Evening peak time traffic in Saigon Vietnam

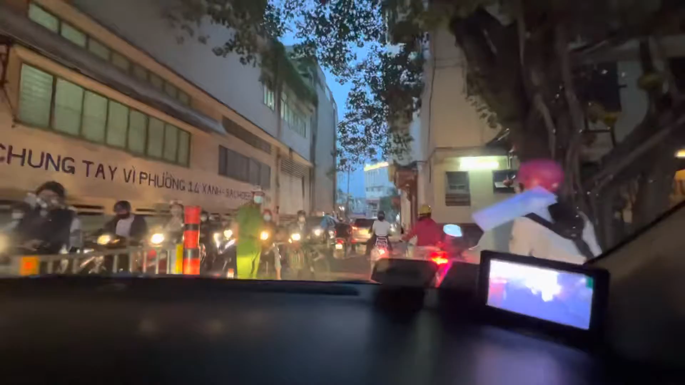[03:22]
Đứng canh là không nó chạy ngược chiều À, ngược chiều hả Không có công an đứng là nó sẽ chạy ngược chiều Chạy biết cái đường này là anh không qua được luôn á Ừ Cũng đỡ quá ha Mình đi qua khỏi khu đó